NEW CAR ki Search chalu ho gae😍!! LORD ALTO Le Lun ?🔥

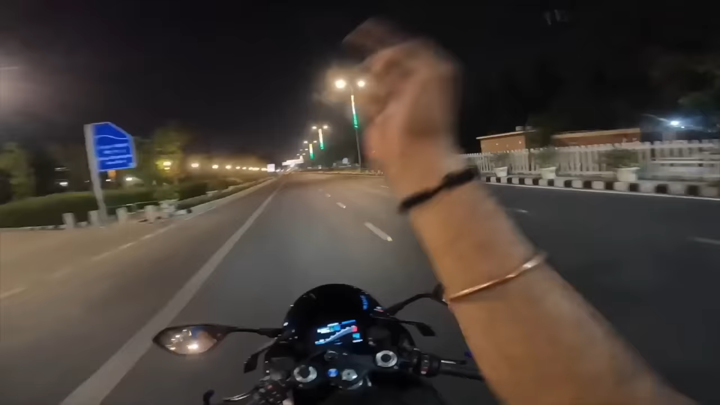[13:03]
स्टोरी पे टैग ज़रूर करना, रिव्यू ज़रूर बनाना भाई, कसम से बहुत पसंद है फॉर्च्यूनर, हे प्रभु दिला दो बस।
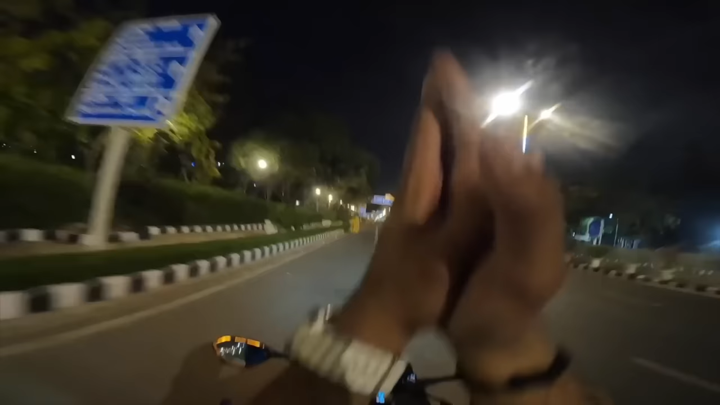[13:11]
देख रहे हो फॉर्च्यूनर की बात हुई, टेम्प्ररी नंबर वाली फॉर्च्यूनर दिख गई, लेजेंडर है यार, ओए होए होए होए होए होए।